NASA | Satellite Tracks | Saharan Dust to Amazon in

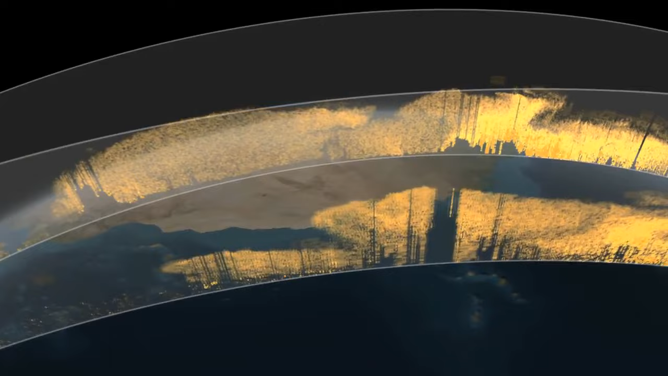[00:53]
Calypso observations from 2007 through 2013 show that on average 182 million tons of dust leaves Africa each year.